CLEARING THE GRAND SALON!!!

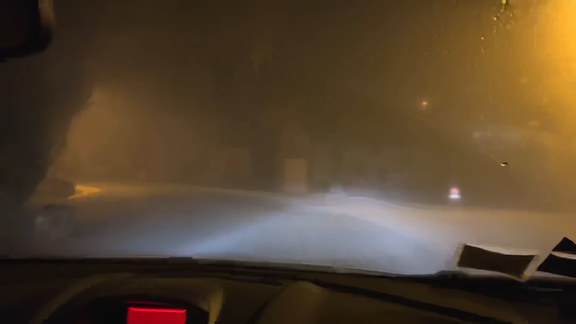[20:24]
There's a lights up there. There's definitely lights up there. I didn't see any. Yeah, there are lights up there.